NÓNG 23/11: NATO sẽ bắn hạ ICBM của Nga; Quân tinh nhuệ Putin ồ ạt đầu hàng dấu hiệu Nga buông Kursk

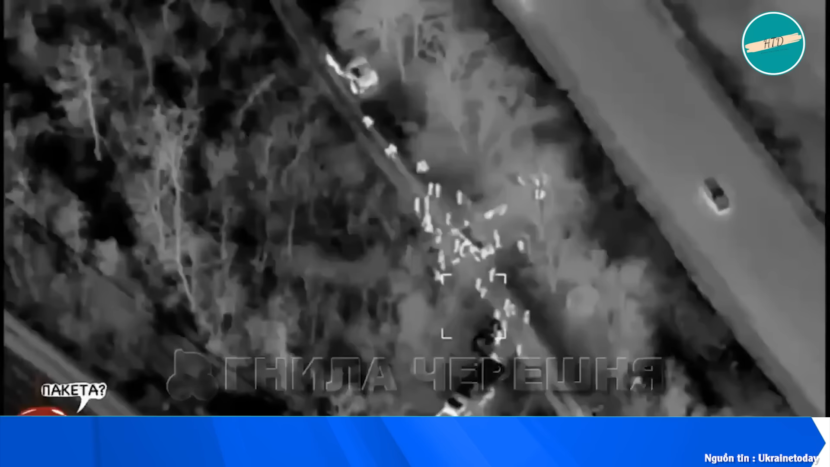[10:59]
Một cuộc tấn công 2MAS kép tàn khúc ở Saborizhia vào Chủ nhật có thể đã giết chết hàng chục người Nga.
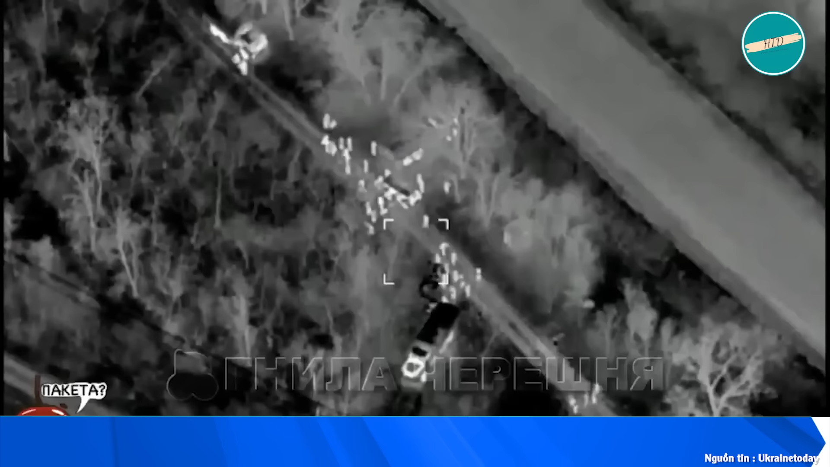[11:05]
Tuy nhiên, số người chết đang tăng lên một cách đáng kinh ngạc khi các chỉ huy Nga tiếp tục để
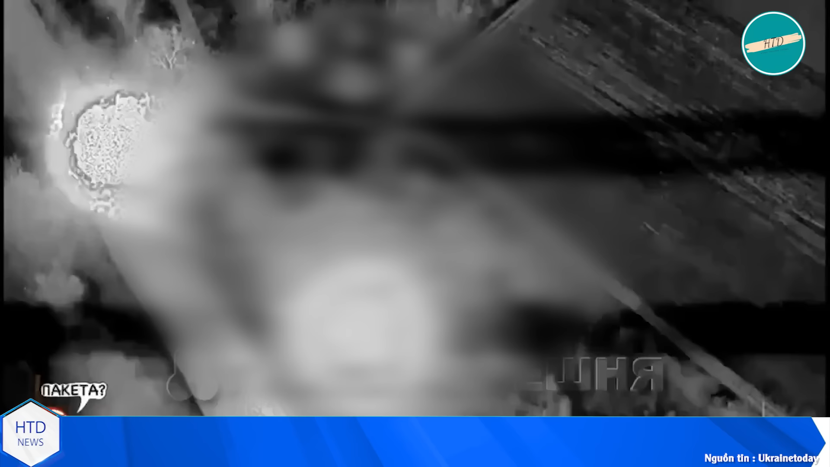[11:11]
các trung đội huấn luyện của họ tiếp xúc với tên lửa của Ukraine. Trong 8 cuộc tấn công kể từ tháng 2, một số ở Saborizhia,